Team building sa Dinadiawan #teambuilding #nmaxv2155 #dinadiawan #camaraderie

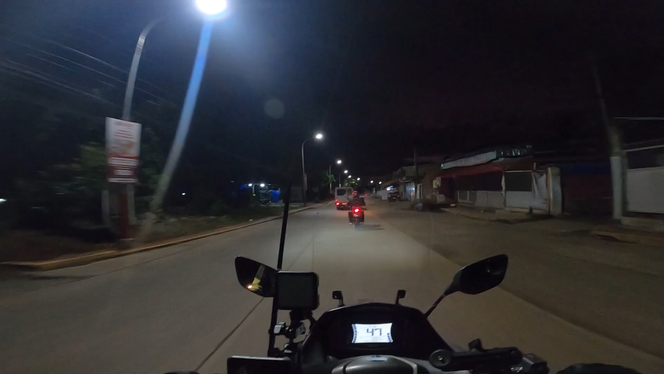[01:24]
Opesyalist ng barangay Ayan, sikap Yung nasa harap May nakakulay White na van Siyempre, yung kasama ko sa harapan ko Nakamotor Si Sgt. Sumani O, dalawa lang kami Nagkamotor Ibang proba Nasa likuran namin Naka 4 wheels din So Enjoy the rides lang Mga Lods